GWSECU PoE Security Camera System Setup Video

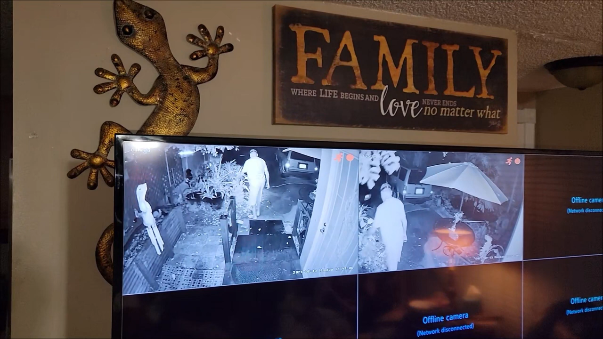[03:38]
So we've got camera one, camera two, and soon we'll have camera three and camera four.
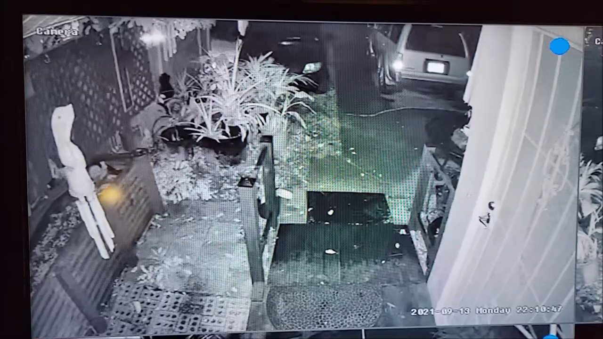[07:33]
It's completely dark out there, no lights on. Um, the infrared on the camera has indicated that it is dark, so it's lighting it up so you can see it. And, um, we've got a good shot down by the front door and down the driveway area. So as we move over here to camera two, the second camera right now is pointing out towards the street and the driveway, uh, part of the yard with a lot of, uh, different trees and such by a pond.
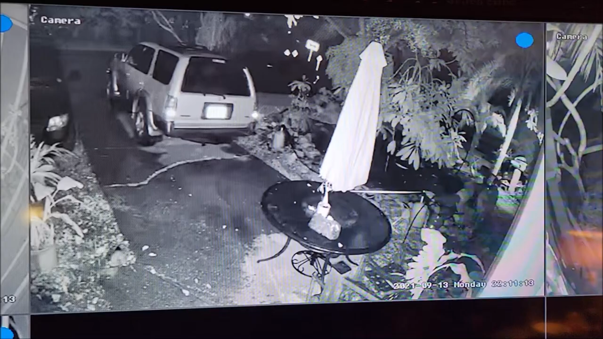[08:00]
So we've got a full view outside the front of the house, uh, out to the street and all the parking areas here in the front.
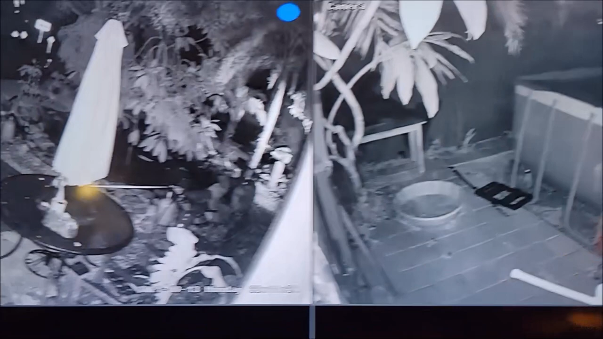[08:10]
And as we move over here, this will be camera three. This is pointed down the side, um, of the house in the backyard slash side of the house where the pool is located.
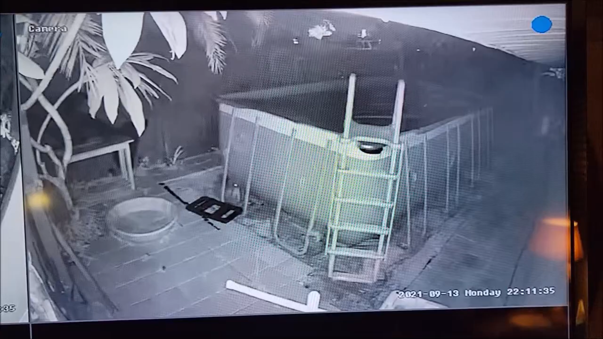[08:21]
As you can see, it's raining, but, um, it's a very good shot as well. I'm looking forward to seeing this during the daytime when everything's in color and not black and white. Um, and then as we move over here to camera four.
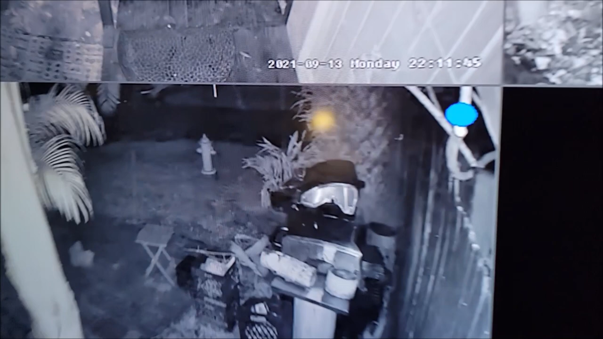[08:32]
Camera four is going to be, um, at the front, uh, right hand side of the house. And there's just like a little grill area there with some baskets of wood, uh, but you can see out to the street. Um, right now it looks like some of the rain is kind of blowing towards the camera, but you get a good view out to the street and the side of the house, uh, the front right hand corner of the house. So, um, this particular system includes the four cameras, which is perfect.
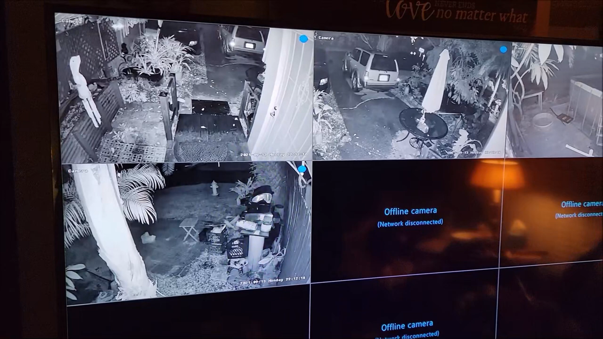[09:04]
But however, you can also upgrade the system and, um, you can actually add four additional cameras with eight in total with this particular system. So as you can see, it says offline camera network disconnected, but it does have the ability to add in those four cameras
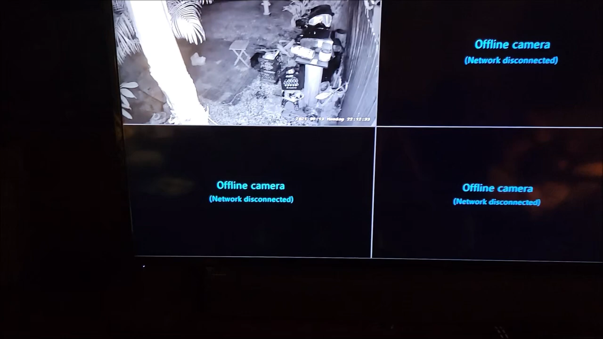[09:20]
so you can have a fully functioning system. Now keep in mind, this is all connected to a, uh, uh, large, pretty large, uh, about 55, 60 inch TV. So it's, it's very good picture. Uh, each square I would say is, uh, approximately the size of like a small, uh, computer monitor. So that's definitely really, really handy. Um, it gives good picture quality with the settings that it has.